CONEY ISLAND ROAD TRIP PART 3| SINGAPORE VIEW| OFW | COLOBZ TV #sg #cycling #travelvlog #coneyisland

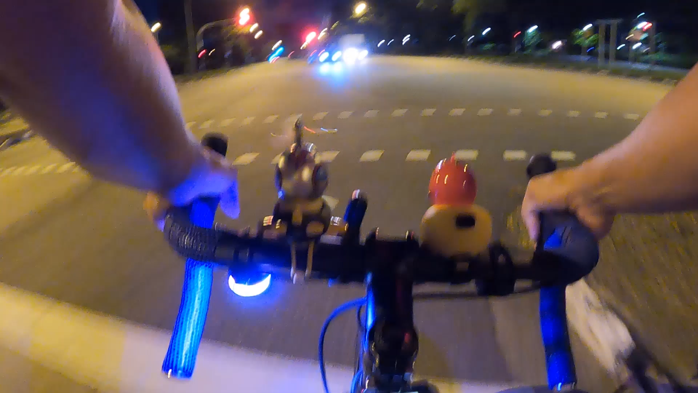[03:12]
Go. All right. Napasunta tayo. Yung daanan natin yung airport. Sa kaliwa, kanan pala. Sorry.
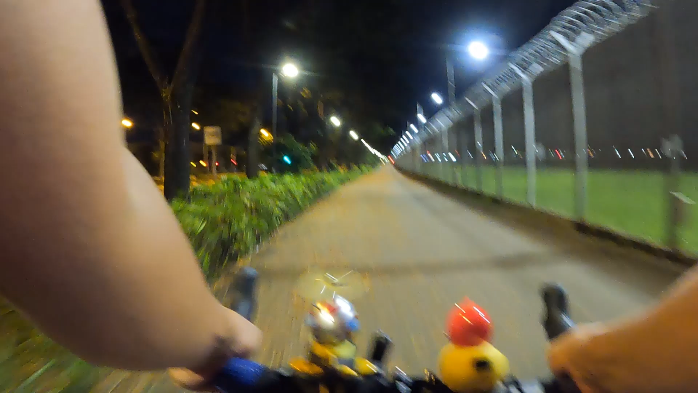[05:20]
Ay, bilis nun, oh. Nasa karsada siya.